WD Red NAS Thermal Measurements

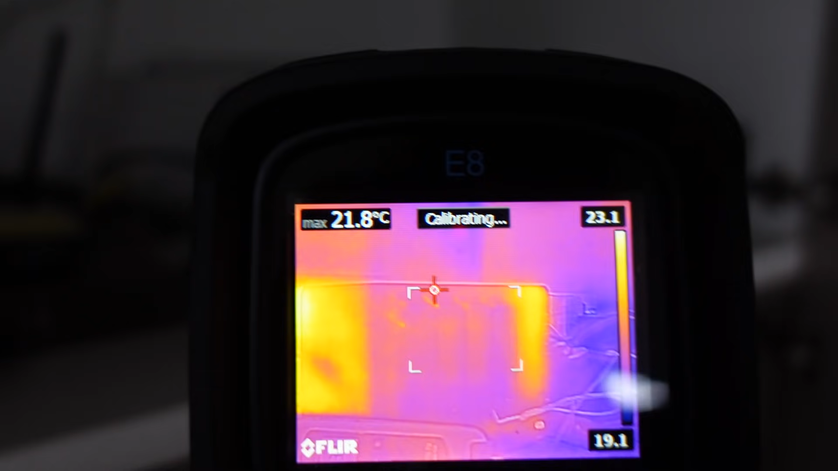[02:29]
On screen: max 21.8°C
Oh, it's recalibrating. You can see that.
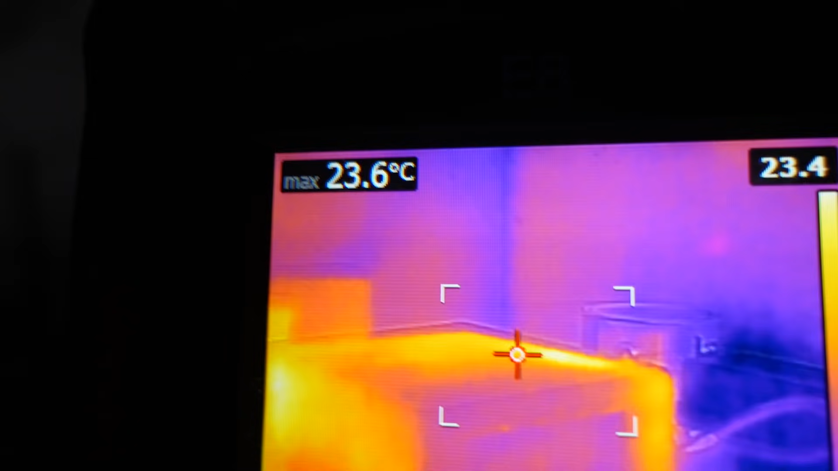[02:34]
On screen: max 23.6°C
Oh, sorry. Oh, geez, this is getting tricky now. The hottest part of the case is, what is that? 23 degrees. That, that ain't much.
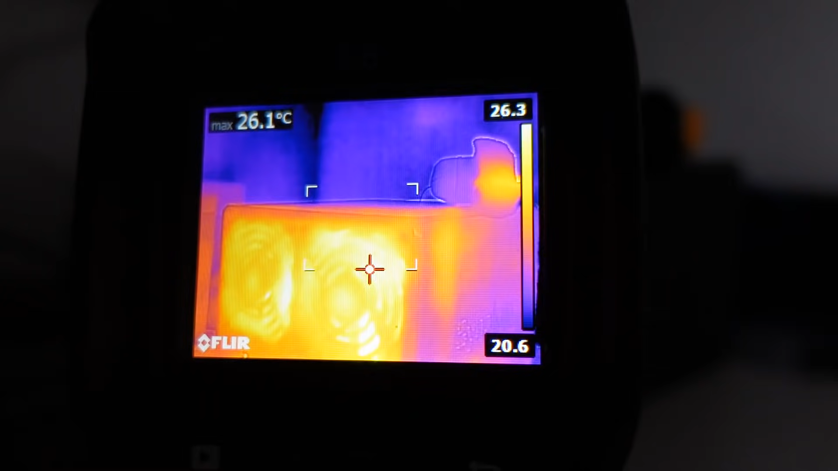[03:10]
On screen: max 26.1°C
And you can see that the hottest it's measuring there is 26 degrees. So it'll look like that. That little cursor will jump to the hottest spot within the frame.
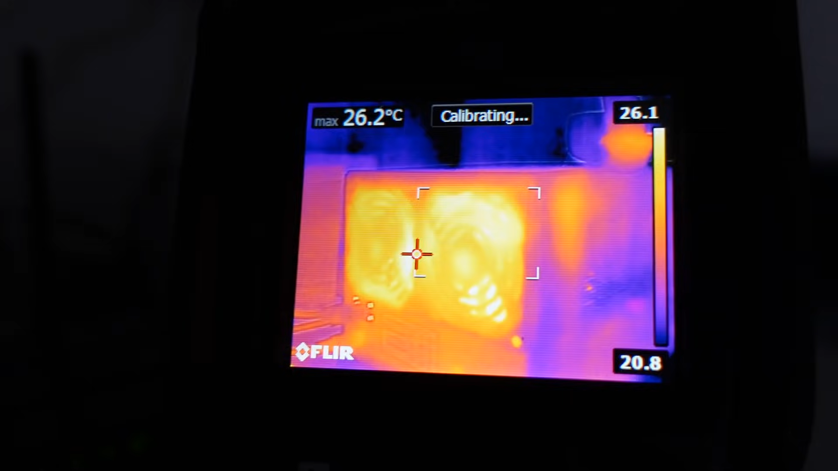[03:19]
On screen: max 26.2°C
So, there you go. Um, yep.
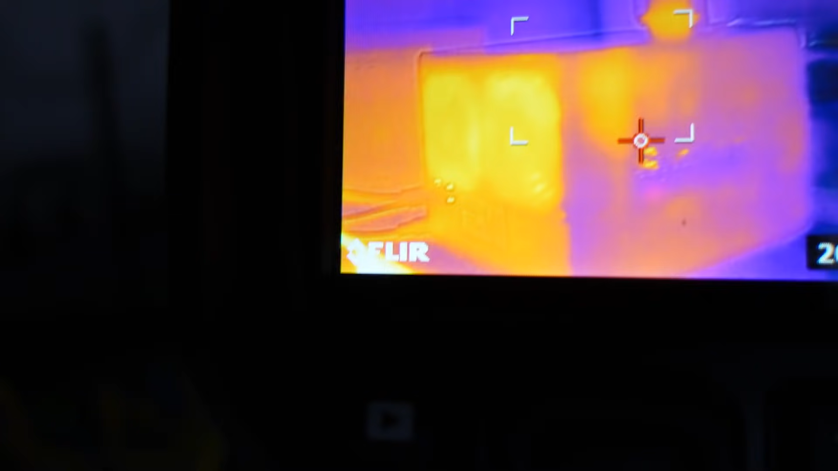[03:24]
That's easily the hottest thing there. And, of course, my router and Wi-Fi over here.
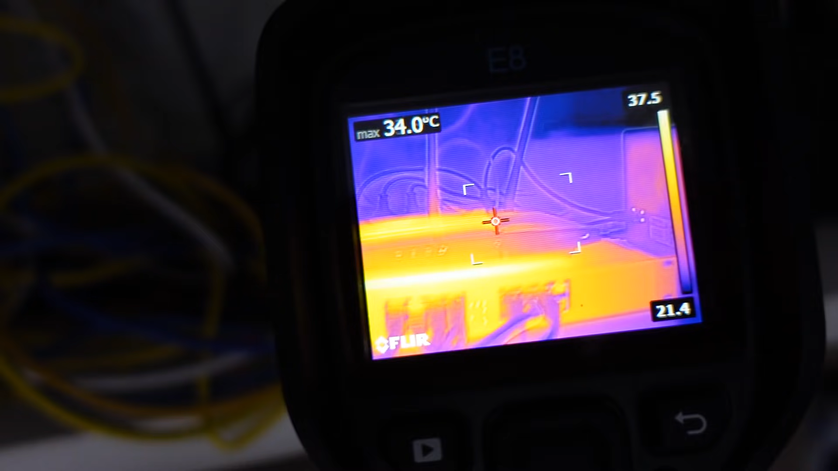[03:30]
On screen: max 34.0°C
That's running 33, something like that. But, yep.
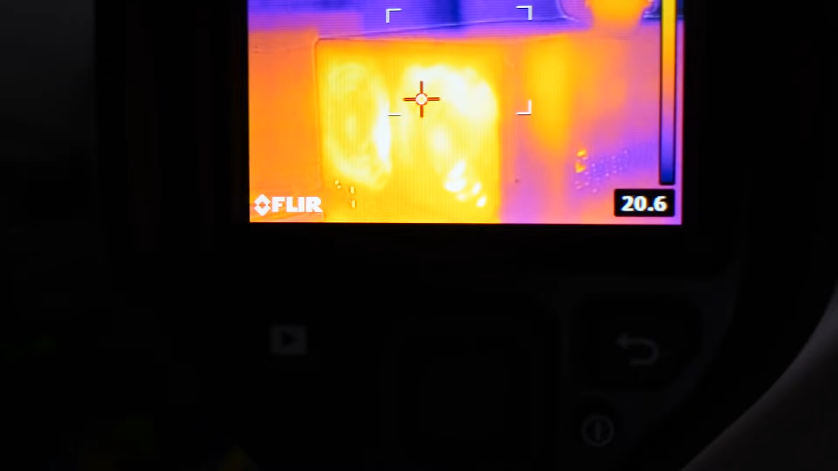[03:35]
You can see that my RAID drive runs very cool indeed.